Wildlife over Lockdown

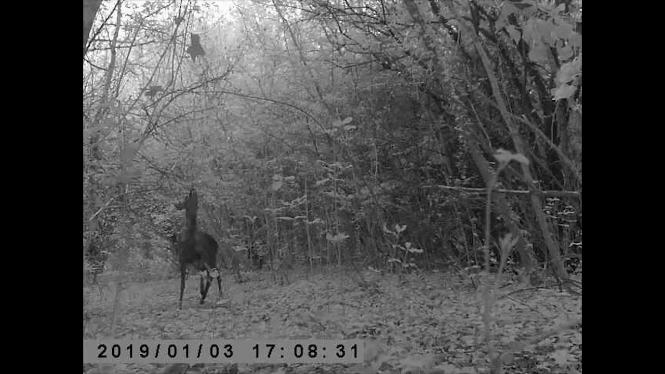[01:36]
Mating is also on the mind of these roe deer. In the early spring,
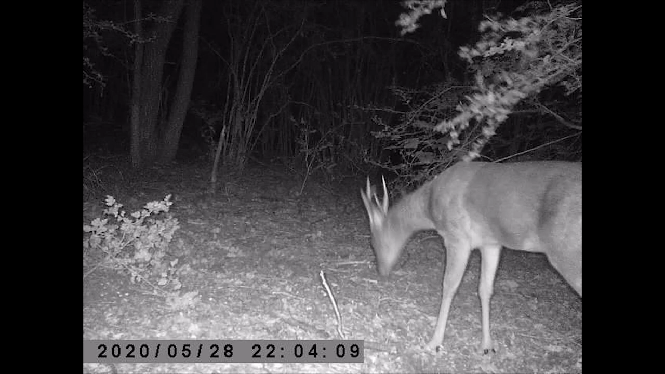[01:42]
they rub their antlers on trees to shed their protective velvet coating, ready for contest bouts in the autumn. And this male must look his best if he is to attract the three females he shares his territory with. The home of the roe deer is on the forest floor.
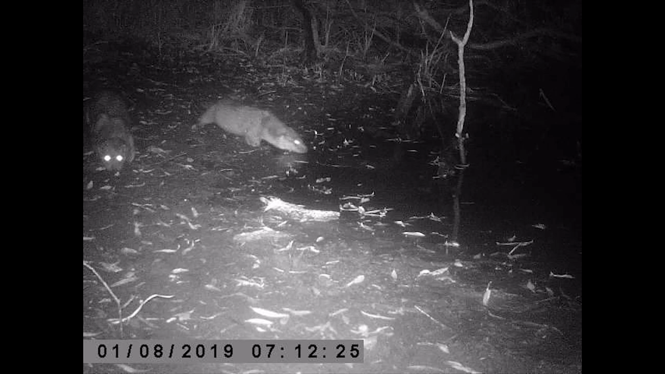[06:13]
With less people walking the riversides, other residents of the waterways have appeared. Otters!
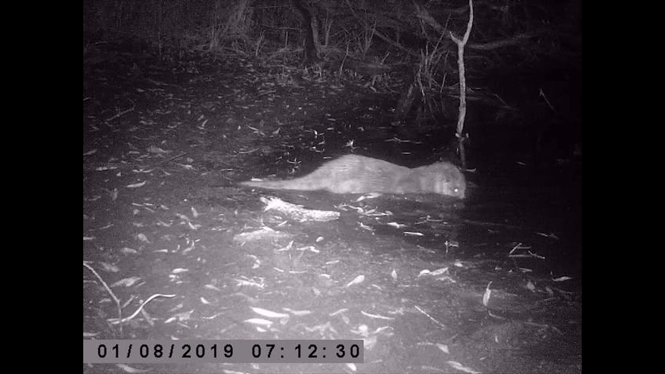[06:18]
Over lockdown, they have had the banks to themselves, and can roam far and wide.
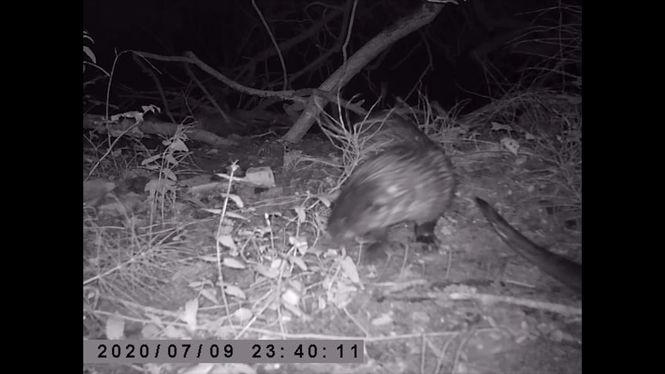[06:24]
Otters rely on scent to communicate. And by sniffing their faeces, they can tell who has passed by. For otter cubs, play is important. And for the first time in a long while, they can play in daylight.
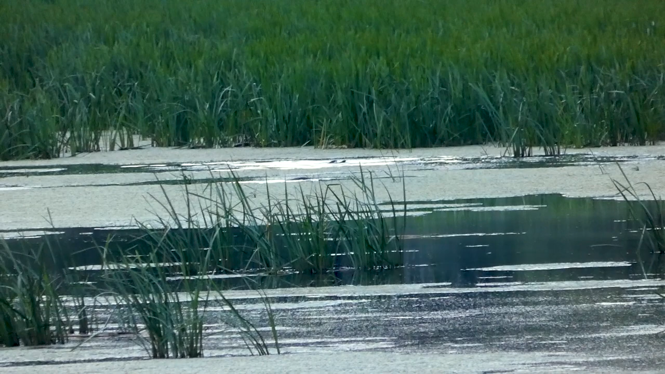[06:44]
For them, lockdown has been a unique opportunity. And the otters aren't the only ones with cubs this spring.
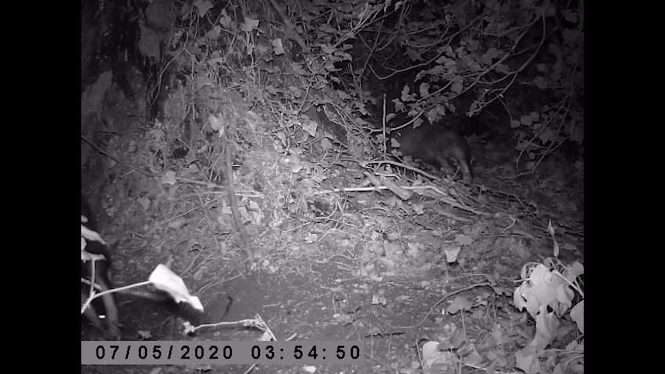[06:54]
Badgers! They only come out at night. To see them, we need night-vision cameras to get a glimpse into their lives.
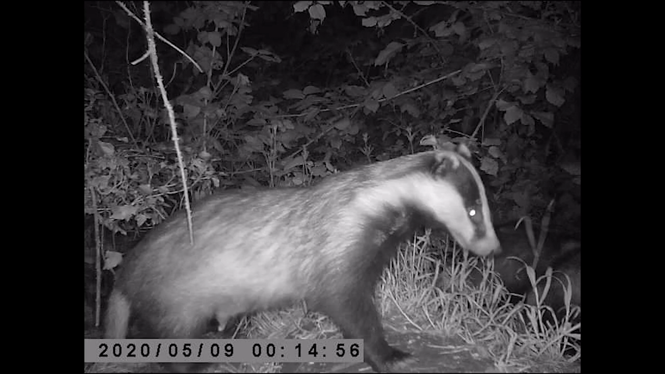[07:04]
These cubs were born in January, deep underground, and are only now exploring the outside world. They're too young to venture far, and must be supervised by mum. But they can be quite a handful.
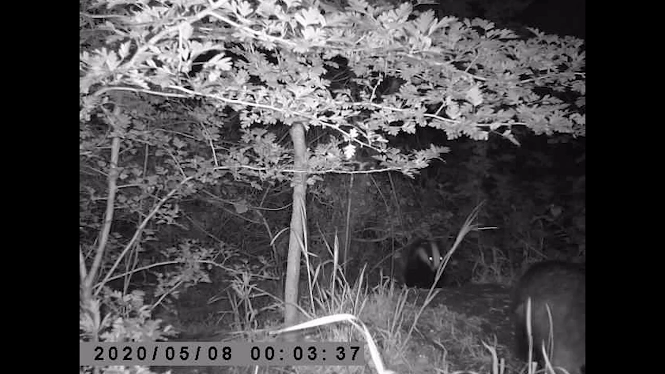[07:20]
Spring is a busy time for this badger family, and the adults spend much of their time collecting fresh bedding.
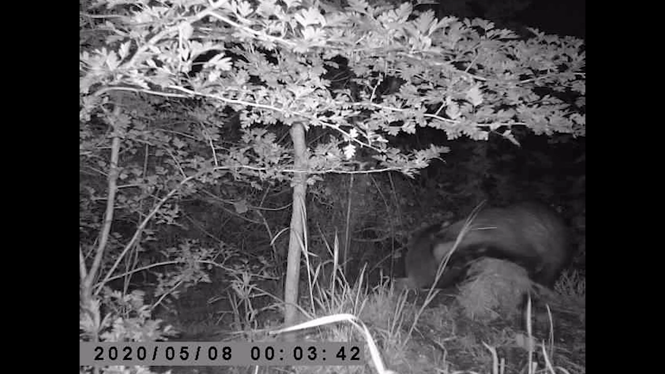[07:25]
But the cubs are… less focused.
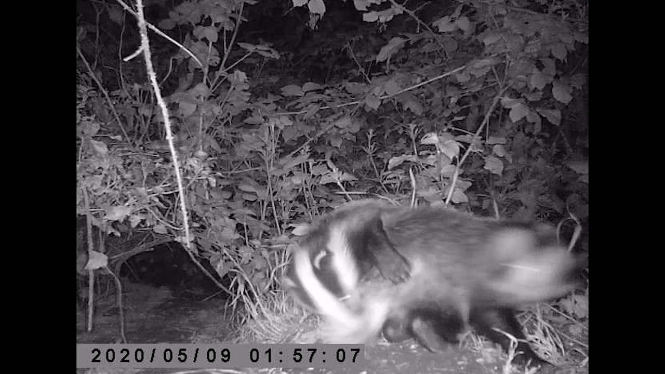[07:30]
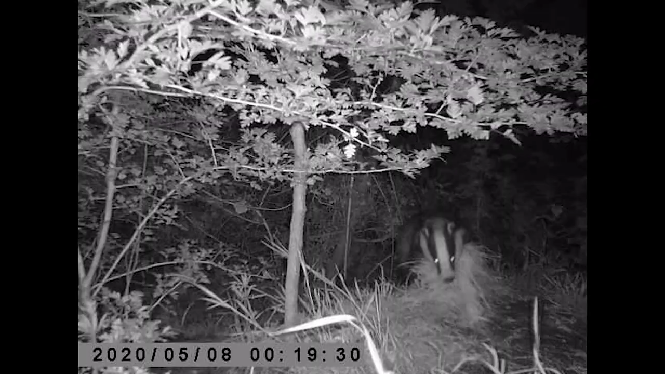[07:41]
And bothering mum is a favourite pastime.
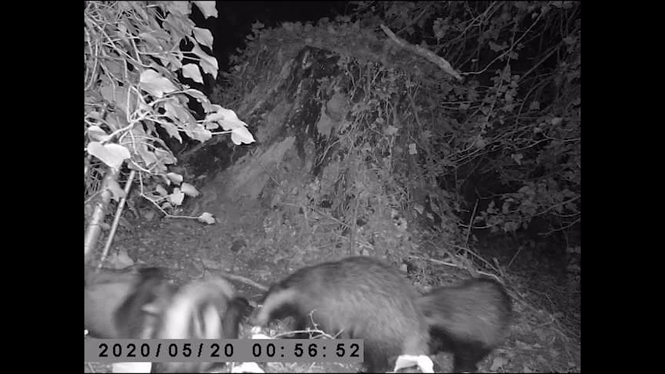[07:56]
But after a long night playing, it's time for bed.
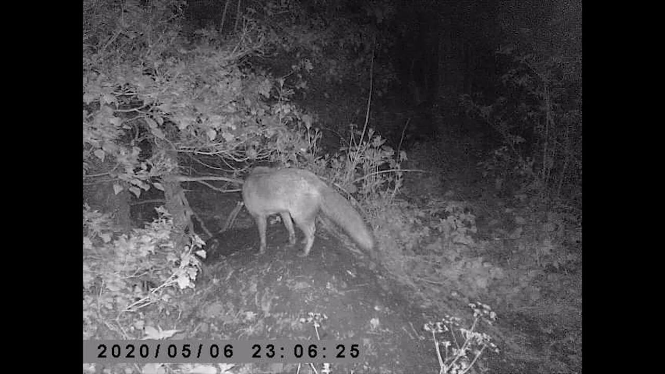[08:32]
It may be that she is scavenging for scraps. Or perhaps she can smell the baby badgers inside. But despite its parents' best efforts, life for young fox cubs is dangerous. A week later, one kit was spotted by the night-vision cameras.
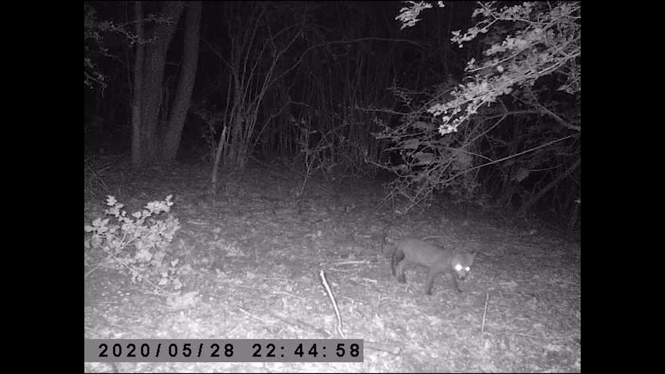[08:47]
Alone. It's not just foxes who hang around the badger tunnels. Brown rats and field mice live here as well. A whole suite of animals are supported by the ecosystem engineering of just one badger family.
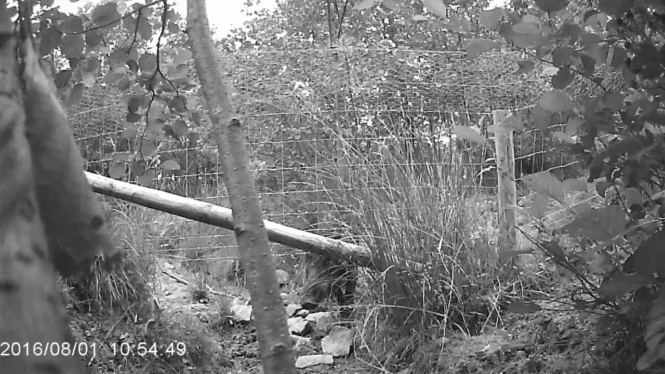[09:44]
Driven to extinction in England in the 12th century, accidental escapees and releases mean the Forest of Dean now harbours the largest population in the UK.
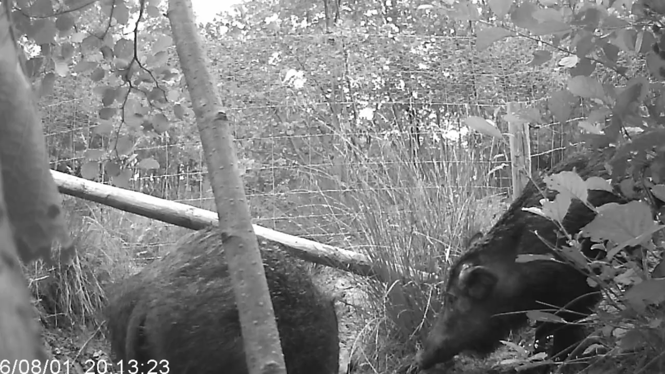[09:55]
And now, in mid-July, they have piglets in tow. Wild boar are ecosystem engineers.
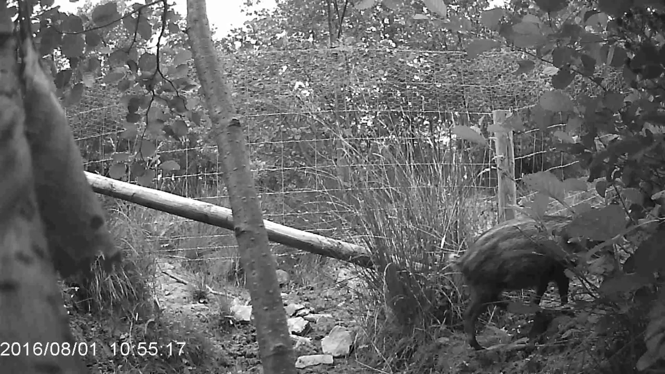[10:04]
They plough the soil, control forest growth, and help valuable species to colonise new areas. But some fear they may damage controlled landscapes and pose a threat to dogs and walkers. Ecologically, however, they are invaluable. And their presence is revitalising the forest's ecosystem.